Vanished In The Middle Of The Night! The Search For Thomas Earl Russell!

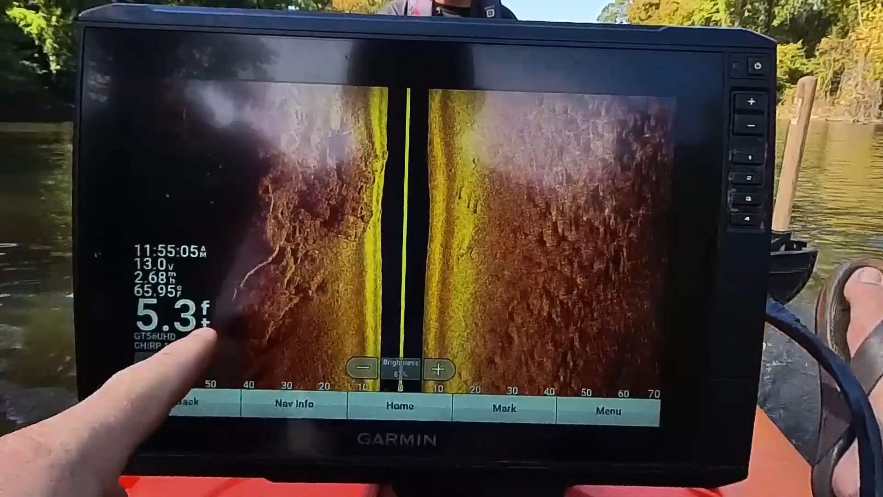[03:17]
On screen: depth 5.3 ft, water 65.95°F
I mean, it was six feet, but now it's getting back down to five feet. But, I mean, we're at the borderline. If there was a car, they could be here. But, I mean, it'd be really shallow. But, I think there's a big mess right there of stuff. I think that's just a big bunch of rocks.
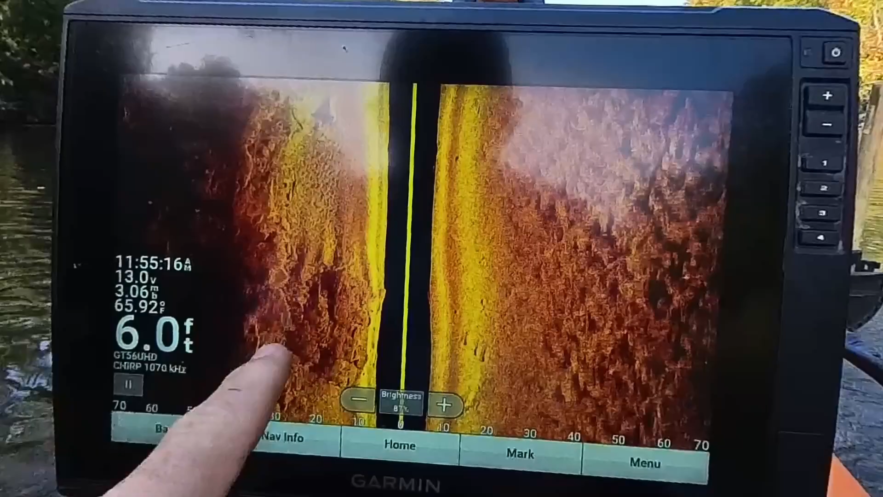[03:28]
On screen: depth 6.0 ft, water 65.92°F
Probably a tree. Lots of mud and sand. And it goes really shallow really fast that way.
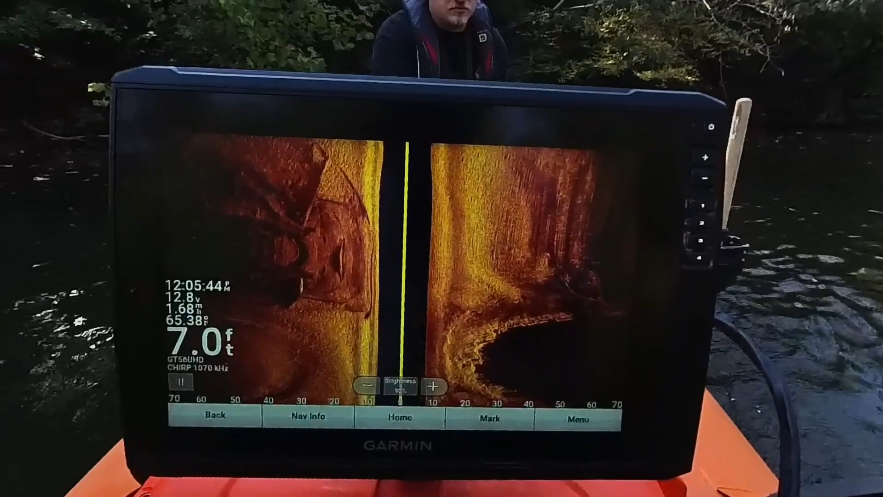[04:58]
On screen: depth 7.0 ft
and it it does it looks man-made but i'll let you guys be the judge we'll go over here again we're trying to get a good angle on it and the the sun glare is not helping i know but
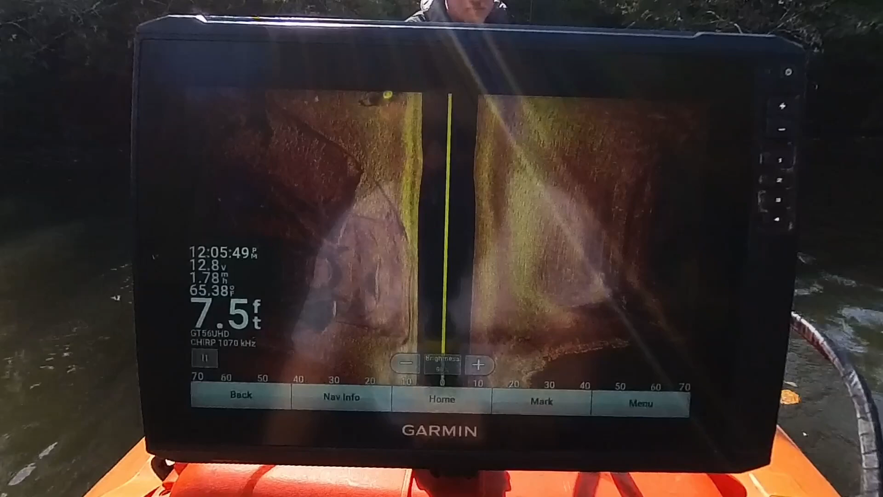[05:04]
On screen: depth 7.5 ft
like depending on like it's right there like it's
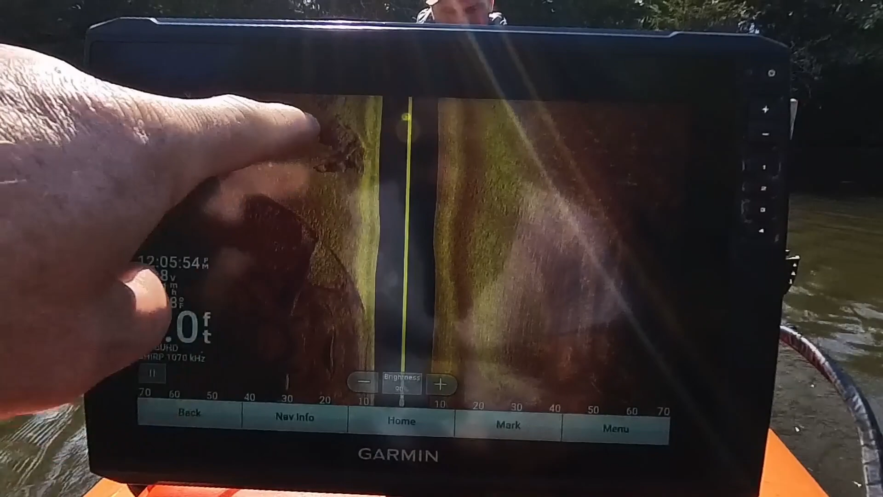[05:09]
definitely throwing it's got a rectangle to it i just i can't it's a rectangular pile though
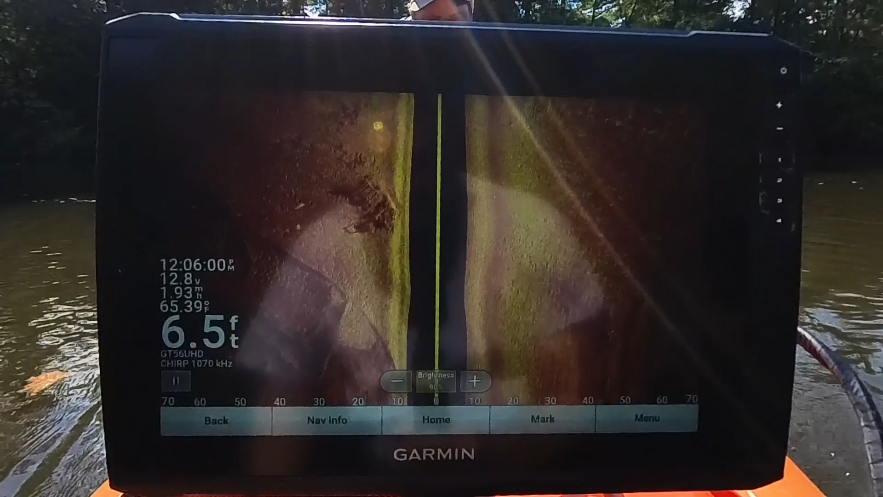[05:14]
On screen: depth 6.5 ft
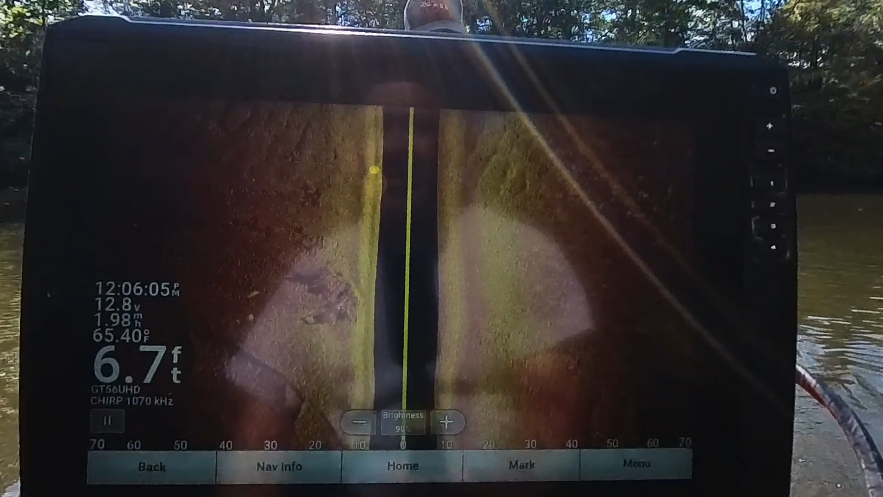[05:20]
On screen: depth 6.7 ft, water 65.40°F
go right over top of it see if you can get the down your down and down image you what it looks like i didn't even see it
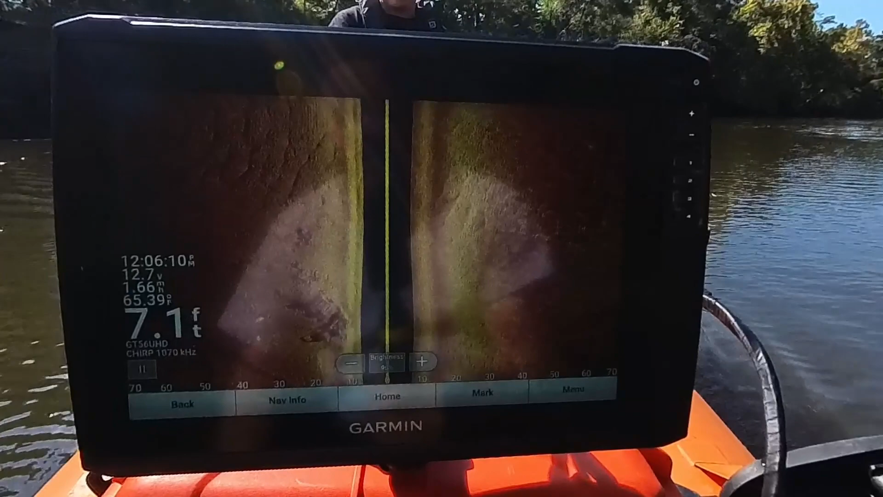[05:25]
On screen: depth 7.1 ft
looks it looks good going this way but when we start doing this angle it's like there's something there
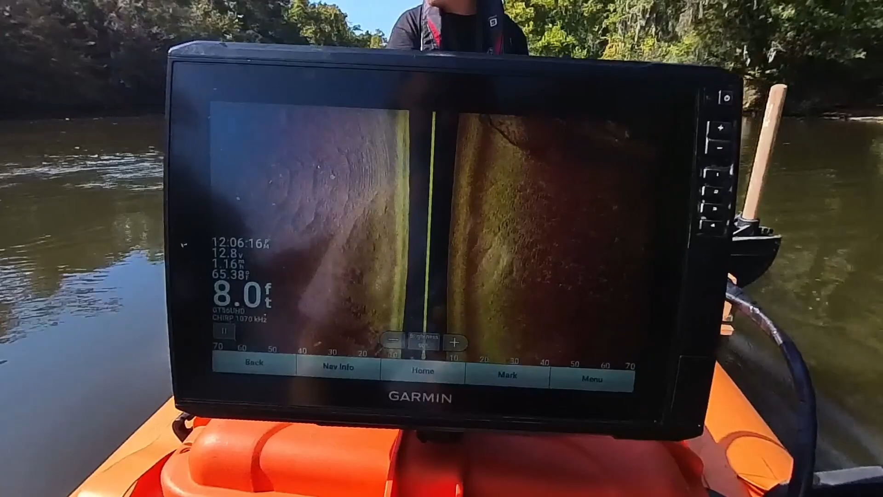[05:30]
On screen: depth 8.0 ft
but it just i don't know what it is we can drop the magnet on it and
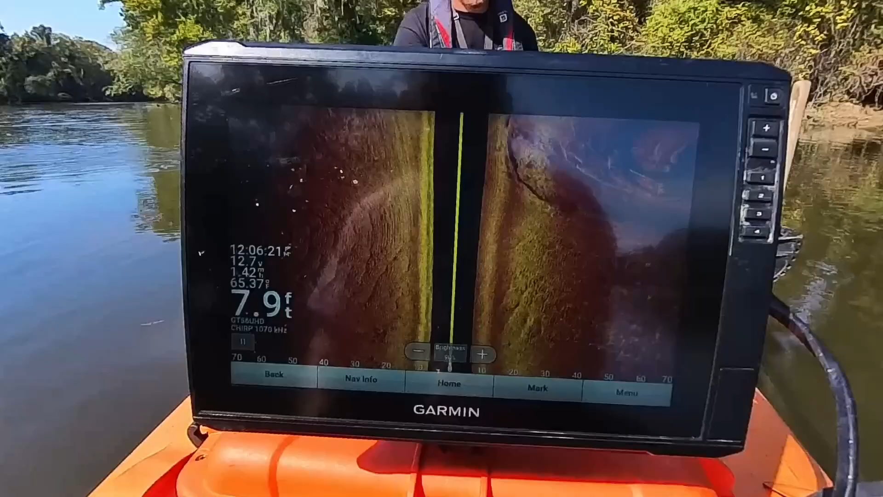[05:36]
On screen: depth 7.9 ft
see if it's metal sure it is what else could it be maybe a boat dock or something
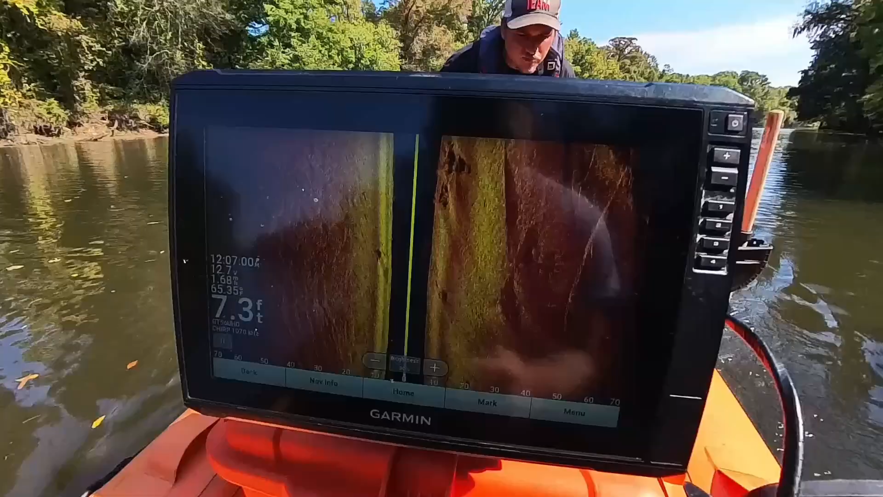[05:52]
that picture doesn't do it any justice for me at least so there's just on the right of this
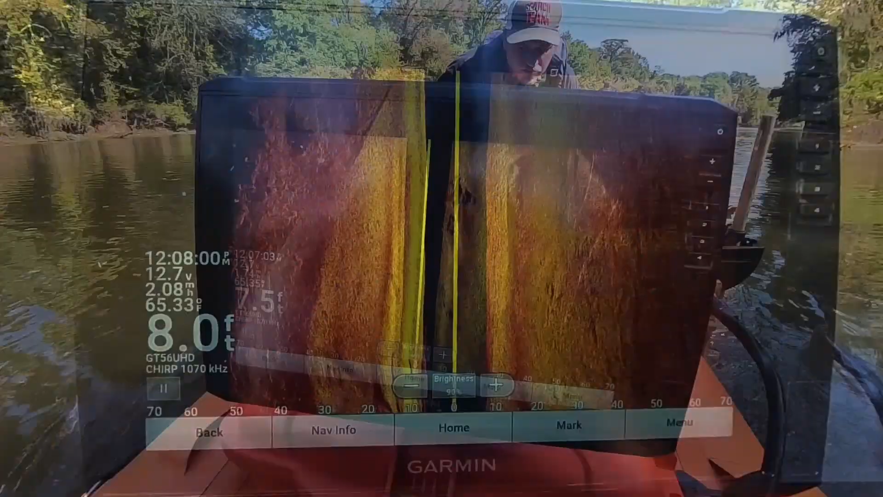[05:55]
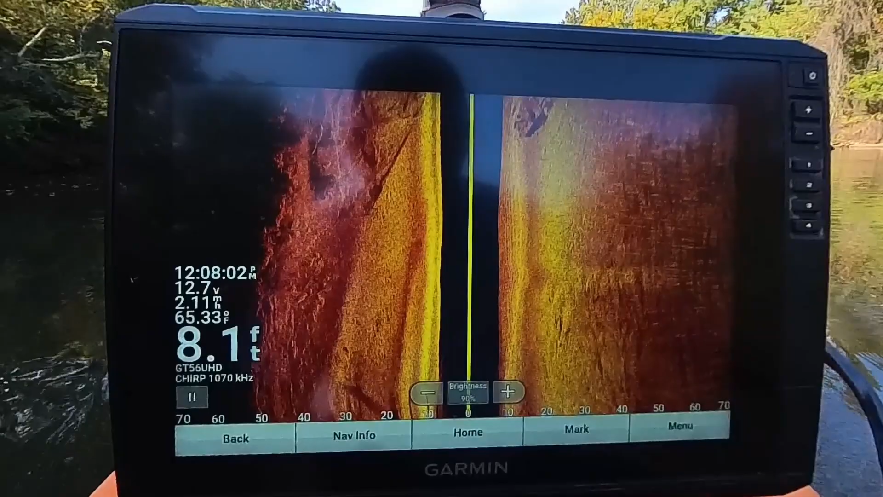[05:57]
On screen: depth 8.1 ft
that looks like a vehicle but it looks like that looks like a truck without a bed on it
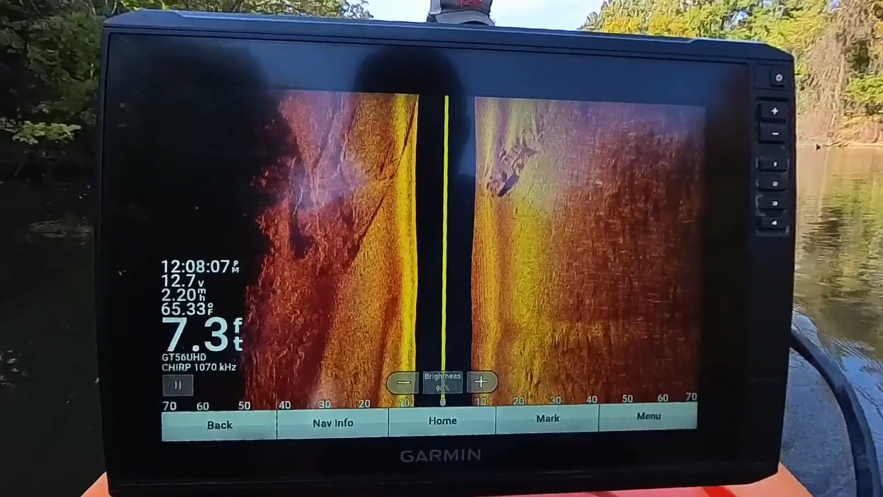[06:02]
On screen: depth 7.3 ft, water 65.33°F
now you see like the cab but then the rear looks like just there's no bed on this on a truck
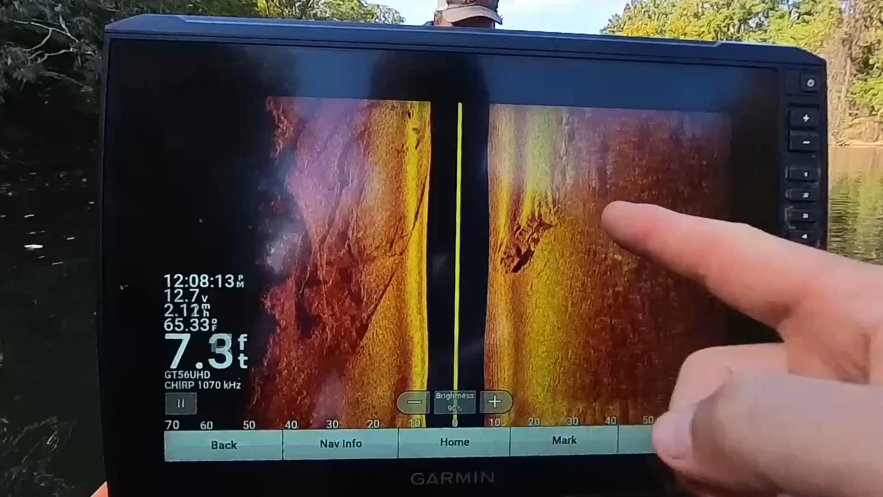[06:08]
On screen: depth 7.3 ft
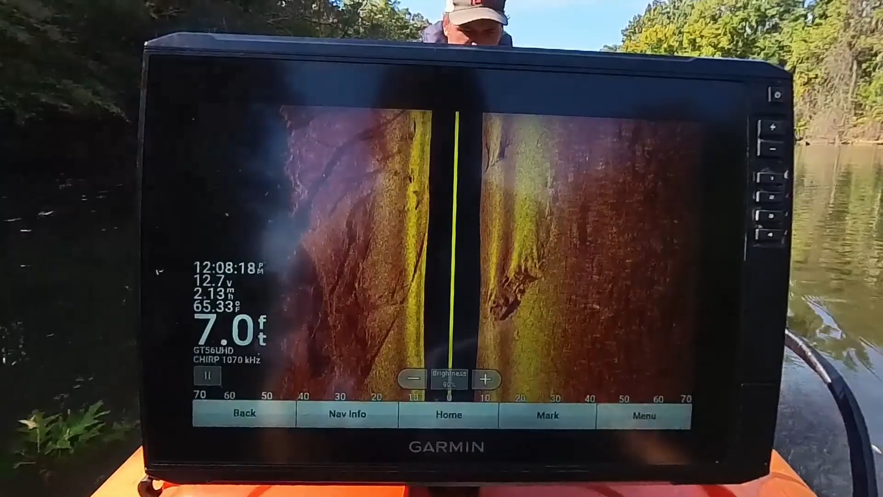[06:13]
On screen: depth 7.0 ft, water 65.33°F
weird i did start to have a down image shot yeah that
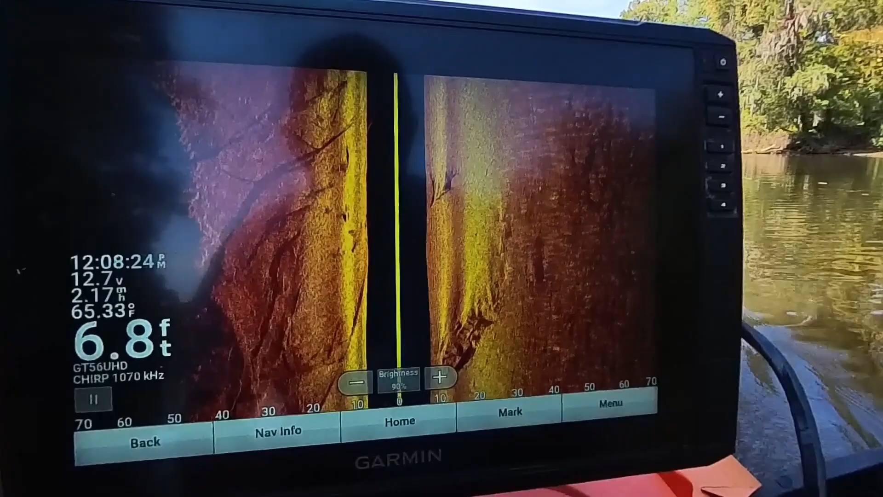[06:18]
On screen: depth 6.8 ft
shot right there looks it looks just like a truck without a bed on it